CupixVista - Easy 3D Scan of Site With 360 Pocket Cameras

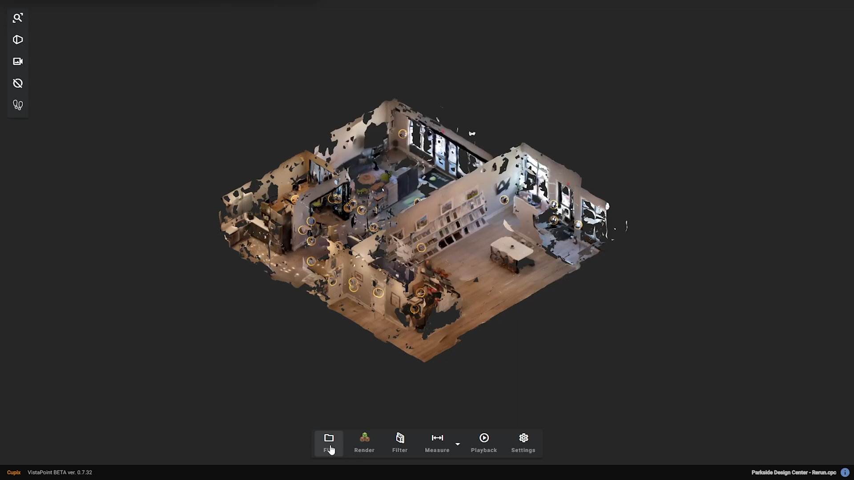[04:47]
However, since Cupix Vista can now export mesh, you can import the mesh file using .glb file format.
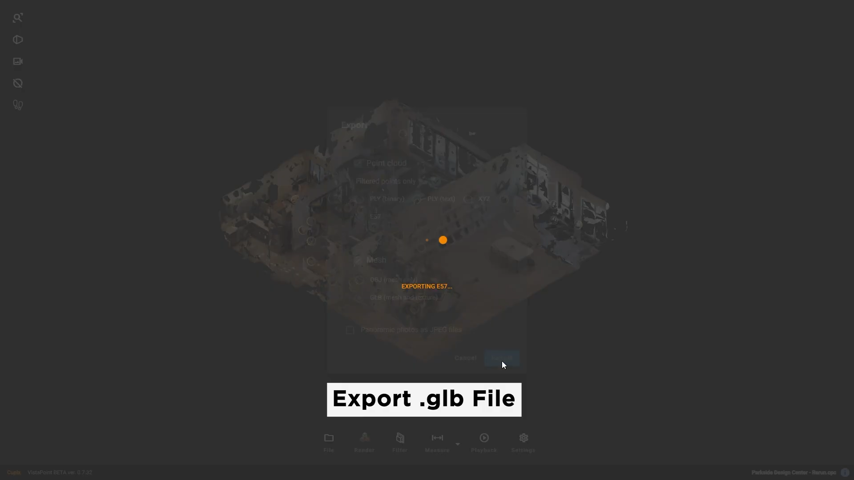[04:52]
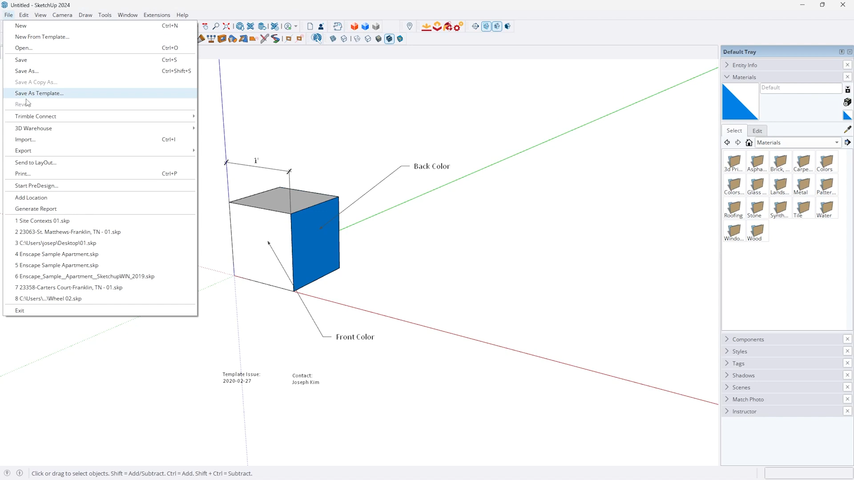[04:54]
File, import, 3D. Then just select the one that you exported from the Vista point.
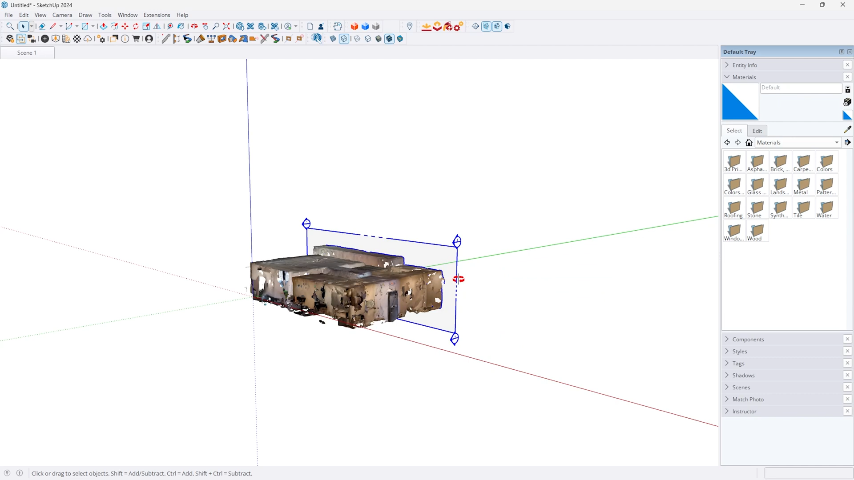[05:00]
Then you can simply add a section to see inside the box. I think this is so much better for providing the site context.
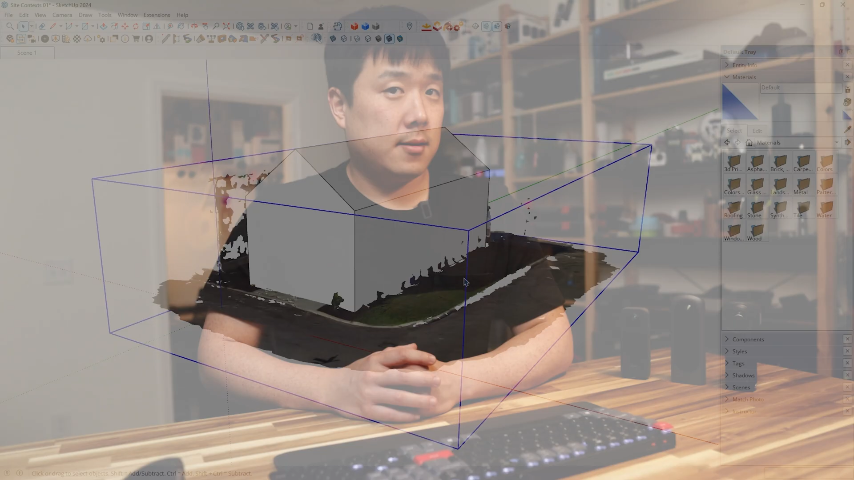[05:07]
If this was my project, I can just cut away the bits that I don't need inside of SketchUp.